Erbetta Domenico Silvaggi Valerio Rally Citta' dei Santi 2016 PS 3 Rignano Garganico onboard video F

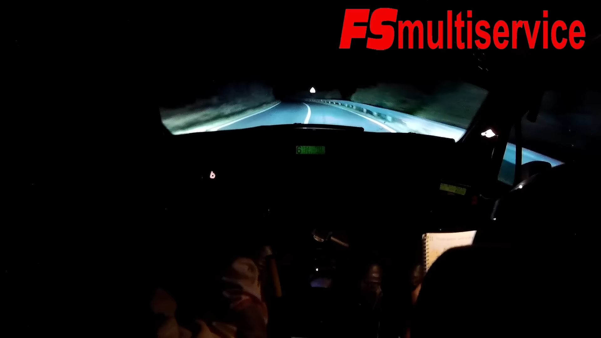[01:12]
50, destra 1 chiude, sinistra 4, e sinistra 5 in,